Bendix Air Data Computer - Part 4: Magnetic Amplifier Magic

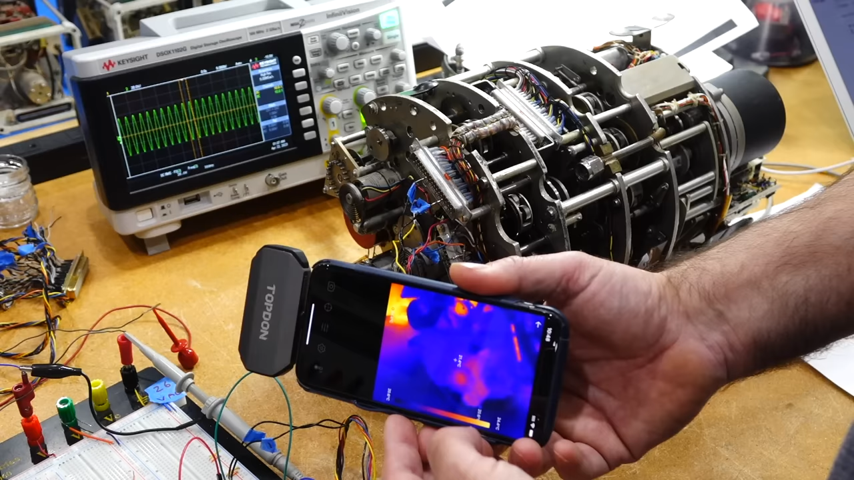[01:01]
my new miniature infrared camera, will be very welcome. Before we got to the power-up point, Master Ken had the unavailable task of figuring out what was connected to what.
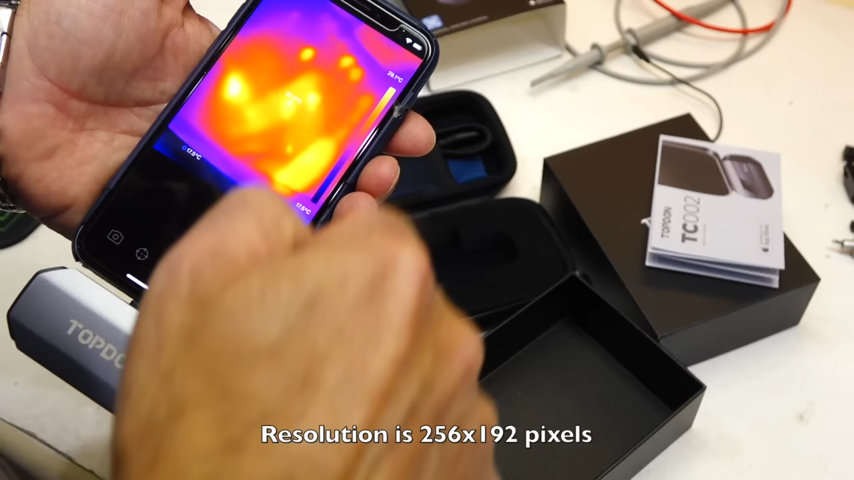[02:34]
So it's kind of medium, there are some lower ones, there are some higher ones. But that seems to work pretty fine.
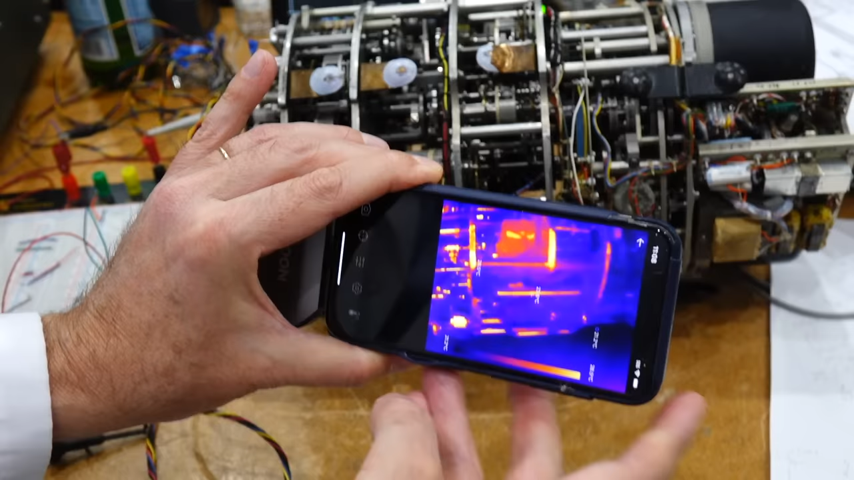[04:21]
and I'm noticing that this one is getting nice and warm.
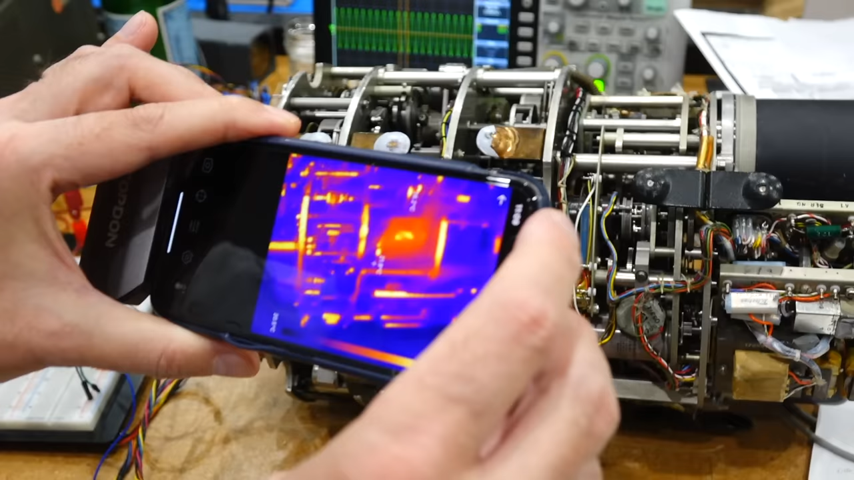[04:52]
So yeah, this is nice. Amazingly good.
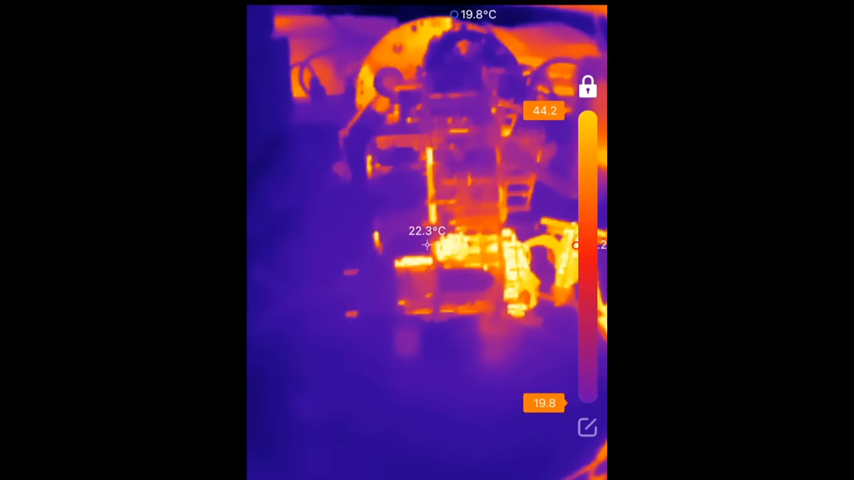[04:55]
On screen: spot 22.3°C
It's amazing how much progress has happened in thermal cameras. This used to cost thousands of dollars for a blurry 50-ish pixel resolution.
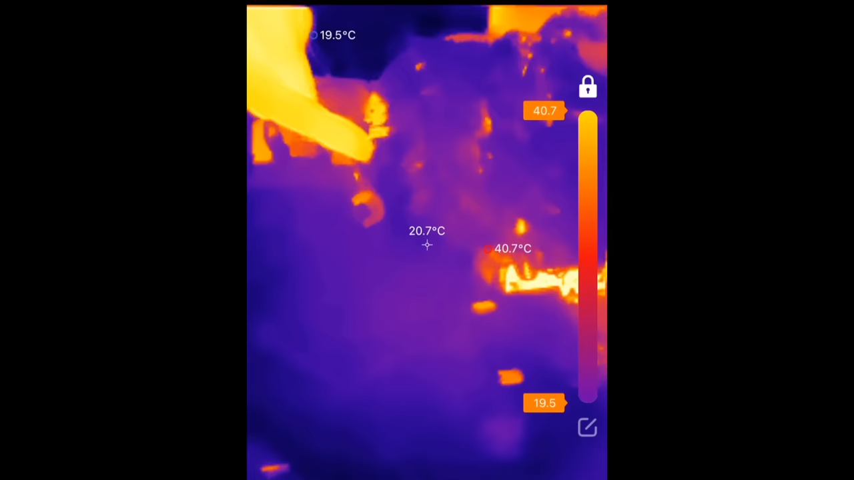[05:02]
On screen: spot 20.7°C, max 40.7°C, min 19.5°C
Now you can get this high quality one for less than 300 dollars, and hook it up to your Android or iPhone.
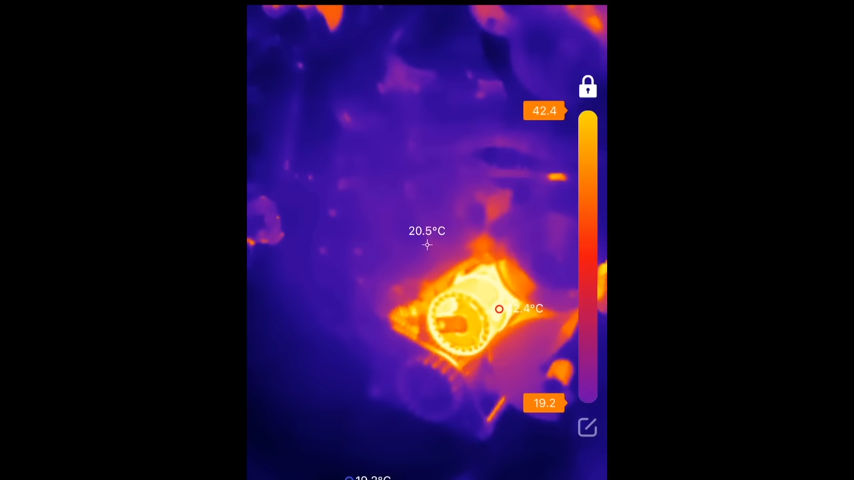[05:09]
On screen: spot 20.5°C
It was particularly good at picking up very slight temperature differences of a fraction of a degree.
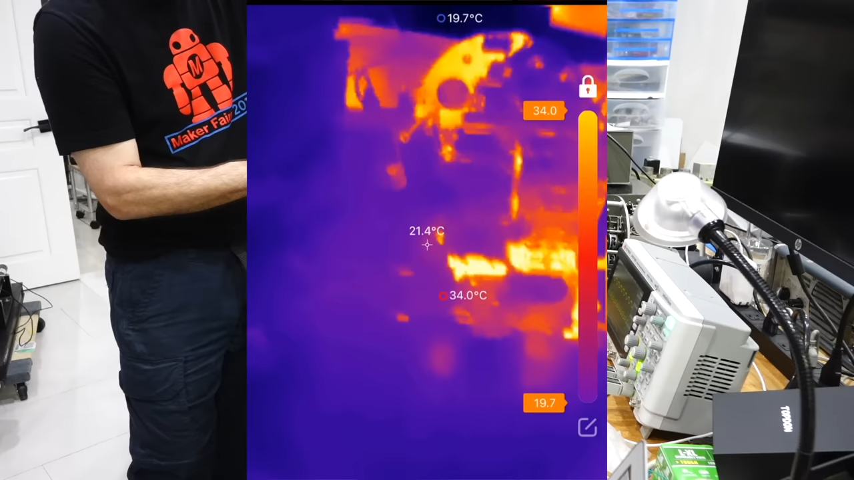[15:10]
On screen: spot 21.4°C, max 34.0°C, min 19.7°C
And do you see something? Oh, I do see something.
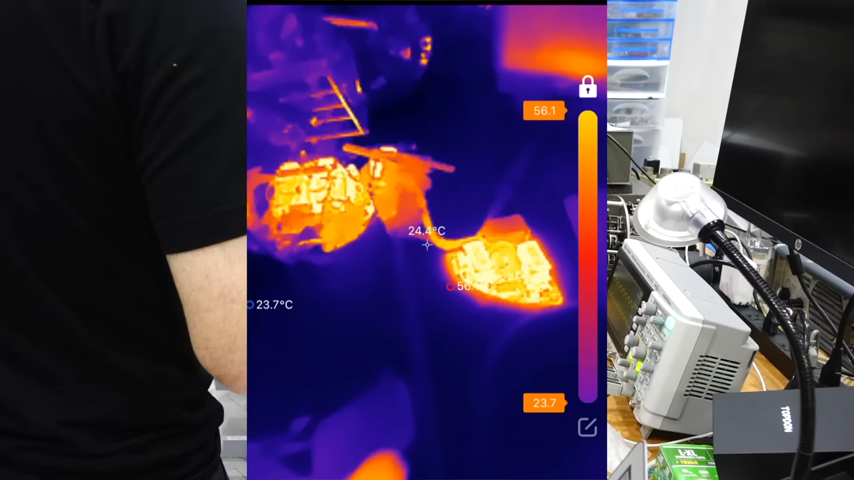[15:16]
On screen: spot 24.4°C
So everything looks very hot over here, although it's not, right?
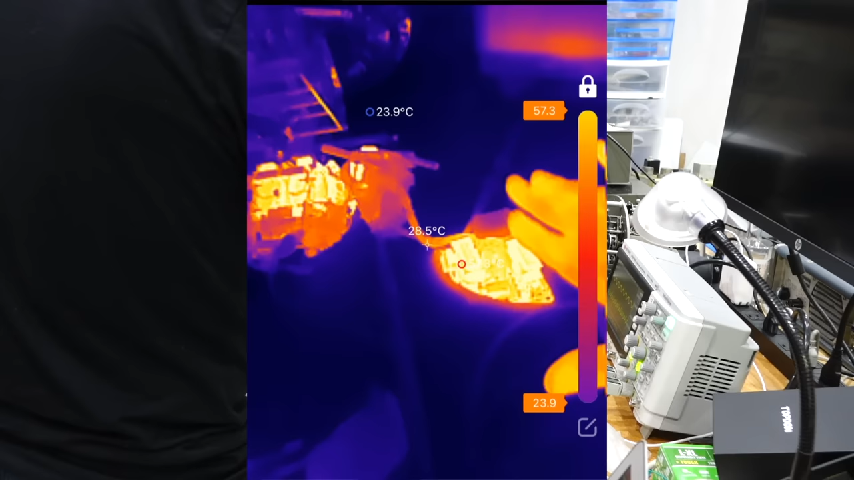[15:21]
On screen: spot 28.5°C, min 23.9°C
Yeah. But here it's really striking where you can tell exactly which synchro is operating.
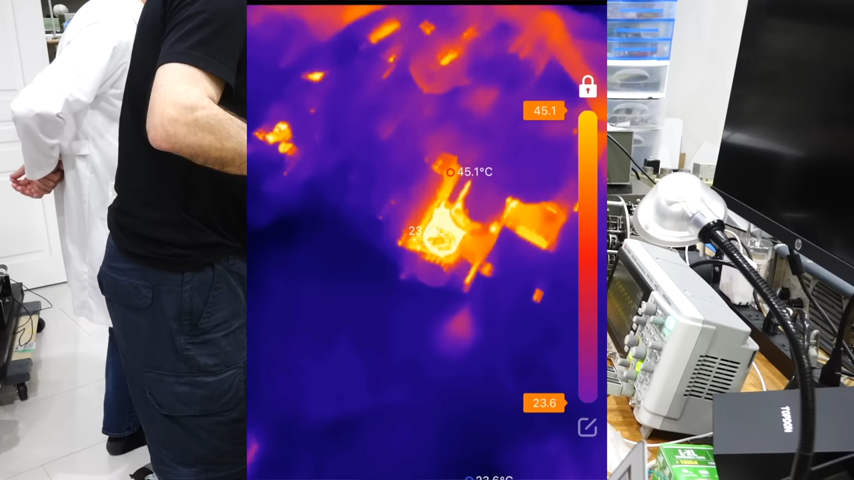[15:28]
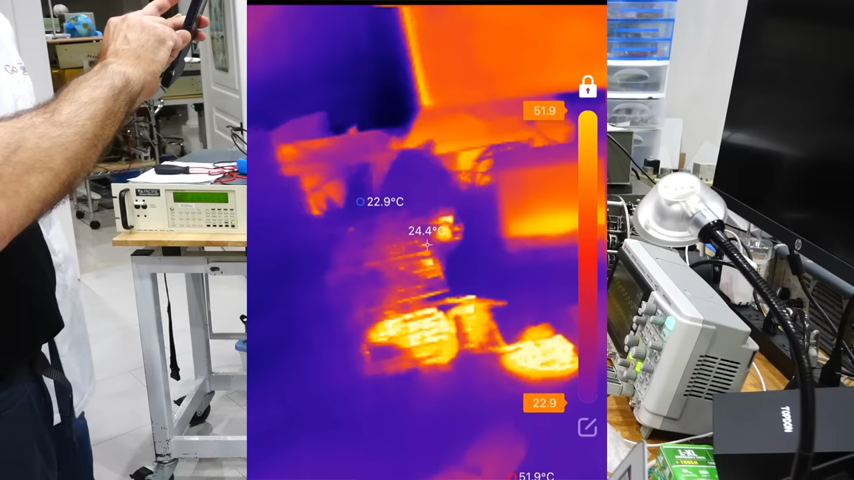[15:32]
On screen: spot 24.4°C
Nice job! It's sort of fun to see your lab. So those are the two HP units that are on. And that's the screen. Huh!
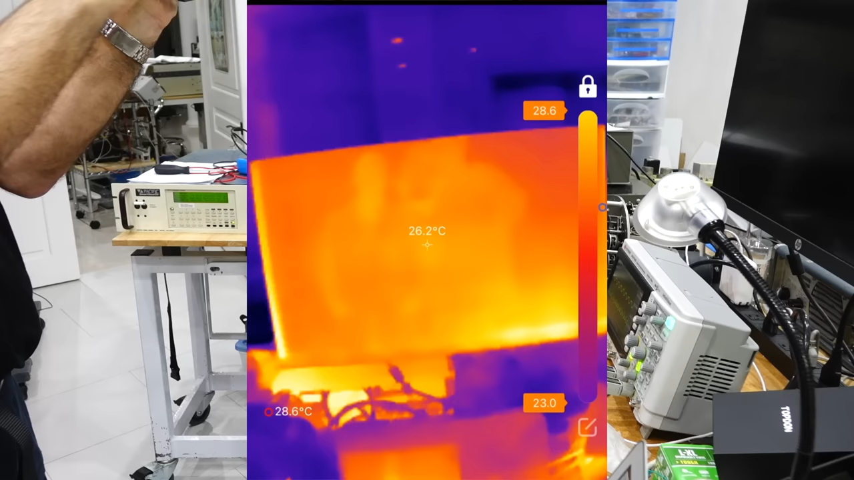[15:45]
On screen: spot 26.2°C, max 28.6°C
Even that screen is warm. Lab in infrared.